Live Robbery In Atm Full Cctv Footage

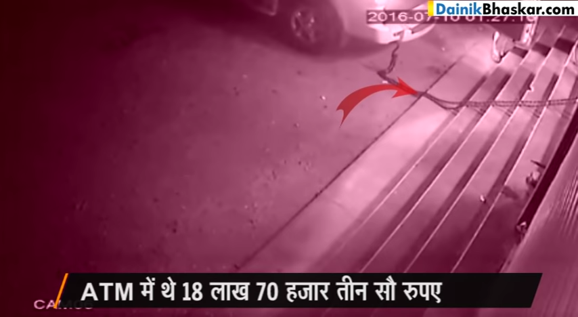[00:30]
से अपनी गाड़ी से बांधा गाड़ी
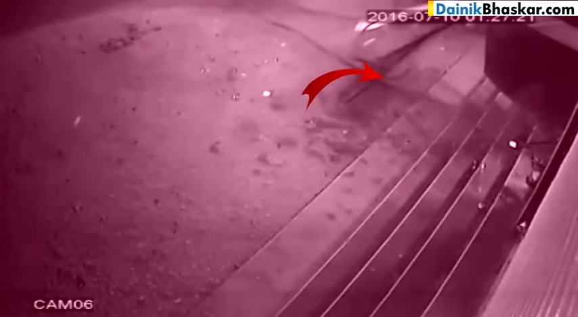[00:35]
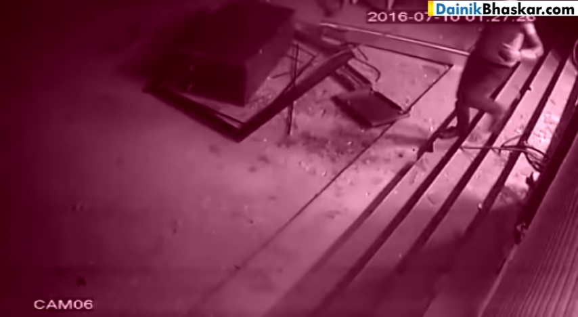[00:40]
लेकिन कुछ देर बाद फिर वापस आए और एटियम को अपनी गाड़ी में रखने की कोशिश करने लगे तब तक पुलिस को इन्फॉर्म कर दिया गया था
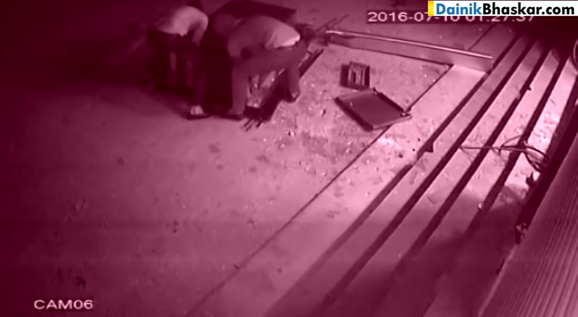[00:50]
इसलिए बदमाशों को दोबारा खाली हाथ ही भागना पड़ा बैंक अधिकारियों की माने तो एटियम में 18,70,300